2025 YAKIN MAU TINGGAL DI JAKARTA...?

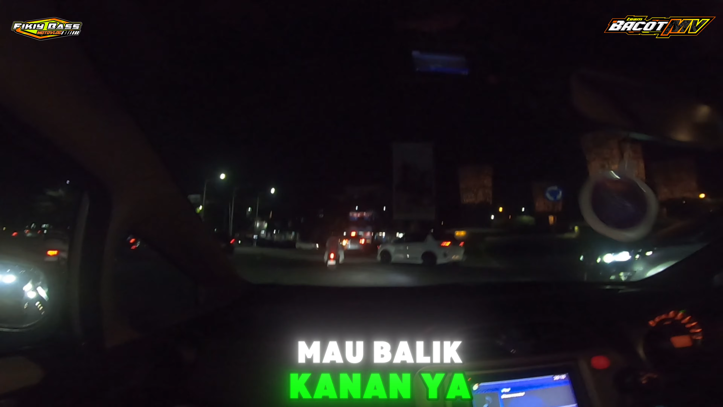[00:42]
Wah, inilah keadaan Bekasi ya. Oke, ini keadaan Bekasi. Sebenarnya sih gua arah pulang ke situ cuy.